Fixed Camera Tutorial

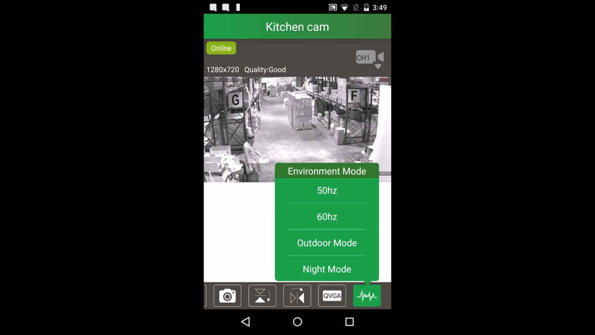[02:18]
Now that we went through all the features, let's go through the options and settings. To get to the options and settings, press the ellipsis button on the top right corner of the image.